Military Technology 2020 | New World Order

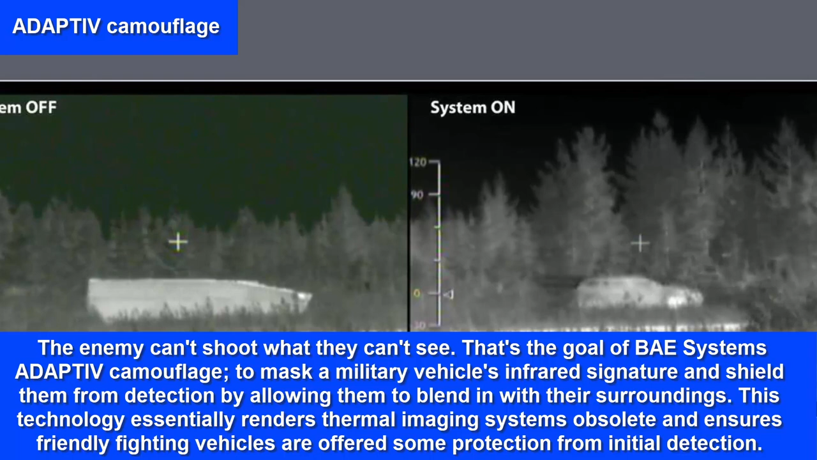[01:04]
This technology essentially renders thermal imaging systems obsolete and ensures friendly fighting vehicles are offered some protection from initial detection. The adaptive camouflage is made up of a honeycomb-like system that can be installed in modules on any vehicle and heated or cooled as necessary to match the surrounding environment.